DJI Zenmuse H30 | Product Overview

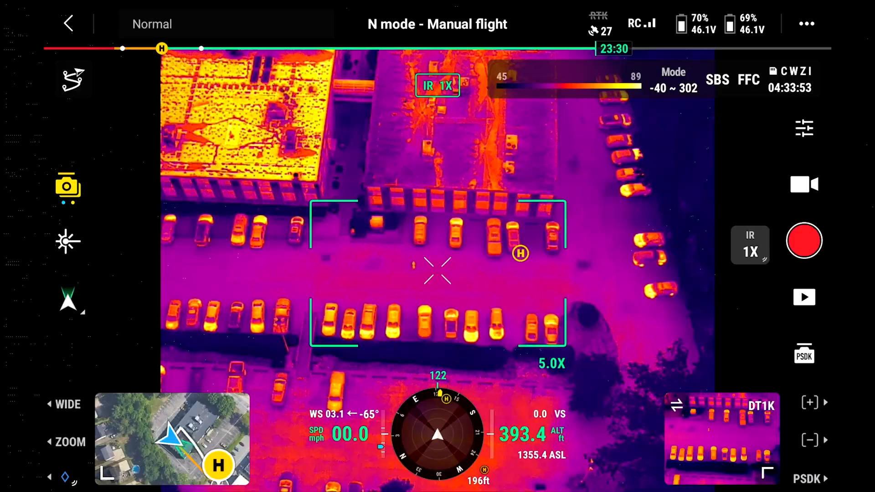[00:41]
We have a major bump up in resolution from 1280 to 1024. That is four times the resolution of the H20T camera.
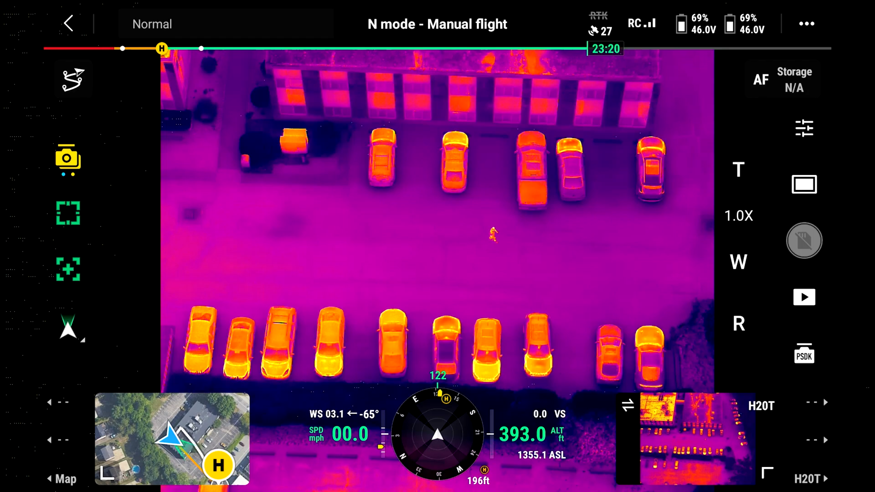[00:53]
So we finally have high def thermal imagery.
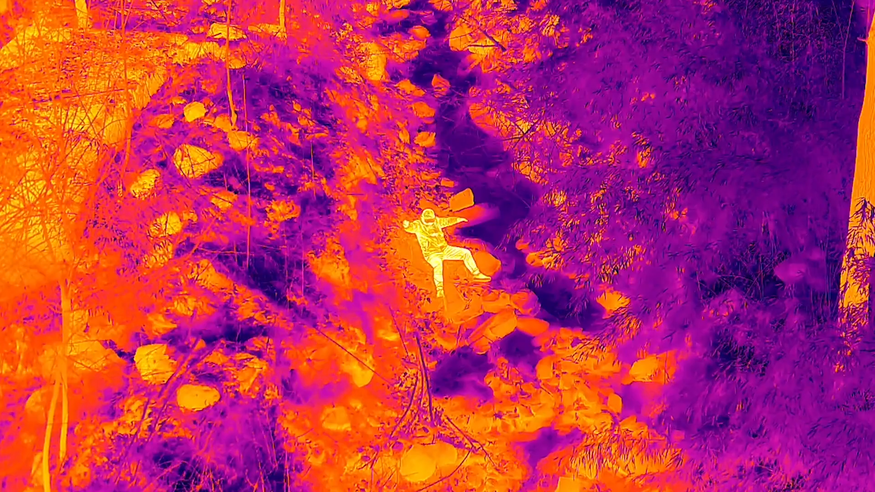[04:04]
This camera has three different noise reduction levels to improve the
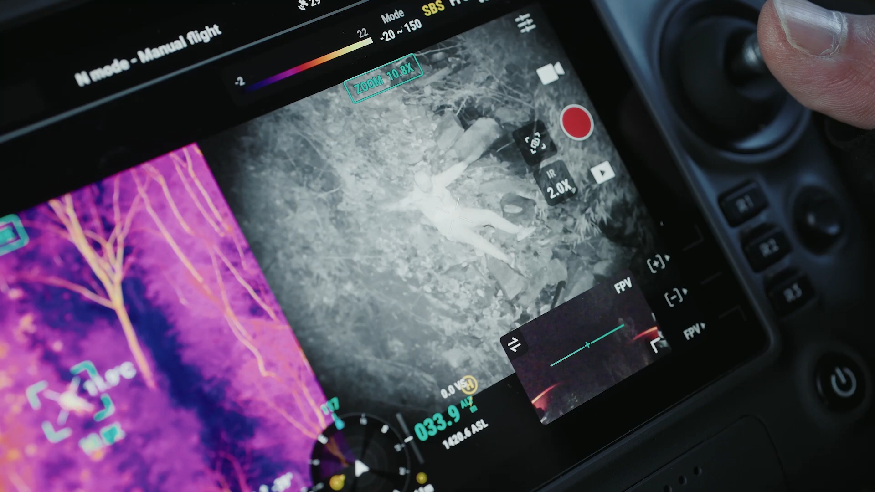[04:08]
image quality by reducing the overall frame rate.